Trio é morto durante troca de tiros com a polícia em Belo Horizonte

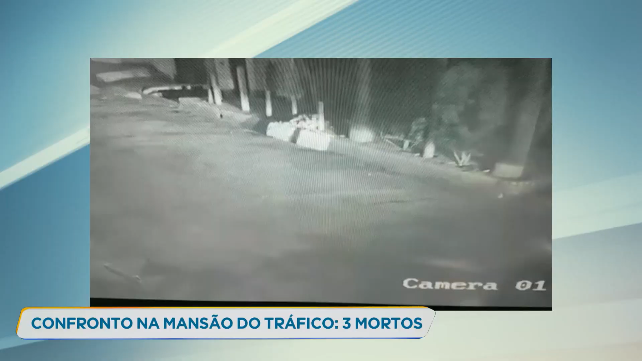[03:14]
Rafael Lima Sherman, na época com 20 anos, dirigia este carro importado em alta velocidade. Este vídeo mostra o momento do acidente. O veículo atropela o militar que seguia de moto para o trabalho. O cabo Christian Matar, de 42 anos, morreu na hora. O motorista fugiu depois da batida e chegou a se apresentar na delegacia com um advogado dois dias depois. Rafael respondia a esse processo em liberdade.